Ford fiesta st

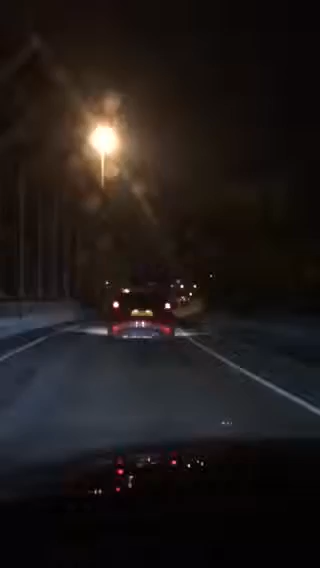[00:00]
我們現在駕駛的 Golf GTI追著是紅色 ST追著的紅色 ST我們看看夠不夠它追一下我們現在正在做 road test我們正在做很肯定,
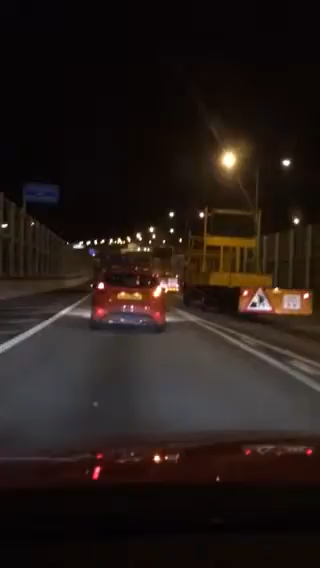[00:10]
你出吧嘩,真是出人的,糟糕你我把這個出哈哈哈哈
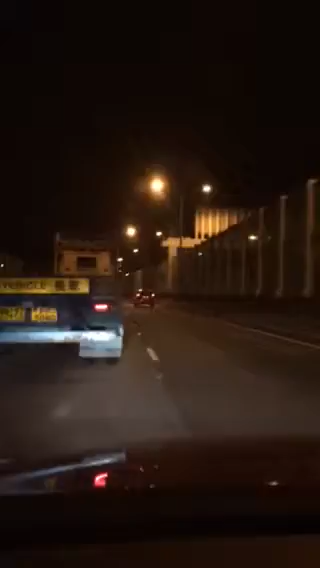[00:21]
我們已經被扔了油門了扔了6000轉6000轉太快了,太快了嘩,它很肯定行了,付錢再買吧現在才追到,它又離開了嘩你遮住左鏡那個I'm sorry轉口一點